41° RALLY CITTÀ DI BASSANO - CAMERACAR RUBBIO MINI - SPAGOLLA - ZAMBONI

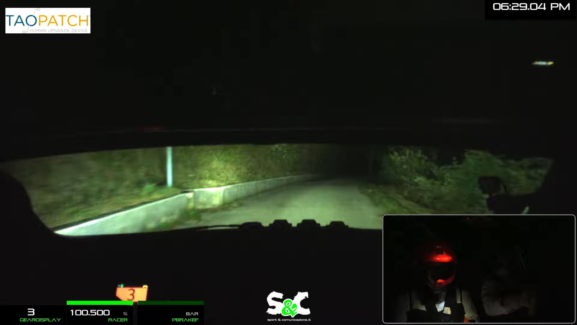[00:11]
tornante sinistro, leva, occhio secco, 150, accendo destro, 80, e occhio a rail, ritarda, destra, 2 chiude, guida, no c'era subito, 80 sinistri, e tornante sinistro, leva, 100 destri, all'albero, destra 4 più, e no, sinistra 4, 100,